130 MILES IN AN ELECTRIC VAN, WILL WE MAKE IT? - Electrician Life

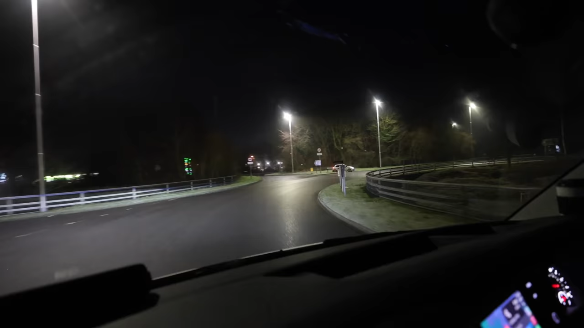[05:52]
see you there here we go oh oh there is a starbucks but it's not open that is typical i've used an ionity charger once